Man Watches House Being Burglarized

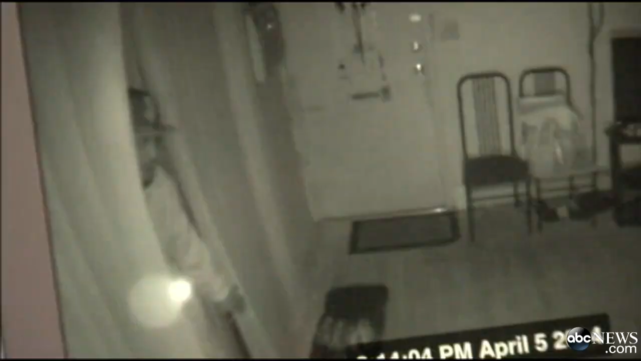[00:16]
What you're about to see is an alleged home invasion with an unexpected twist.
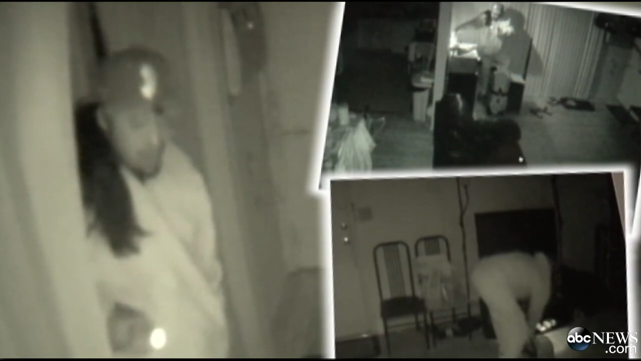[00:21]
Watch as the alleged burglar opens the unlocked sliding glass door and enters the home with his flashlight. He appears to try to outsmart the homeowner, turning around a surveillance camera. What he doesn't know, two other cameras are still rolling, detecting every motion he makes.
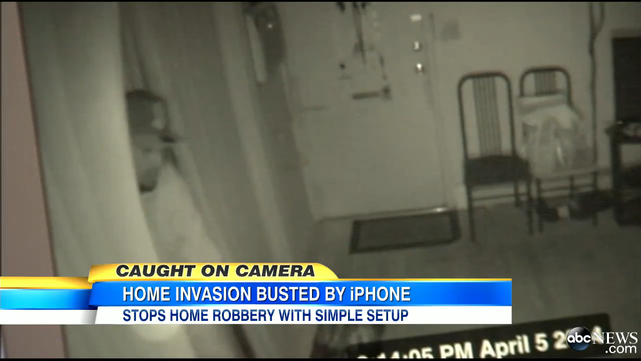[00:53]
It's pitch dark, but these cameras have a night vision. That's why we're able to see him like this.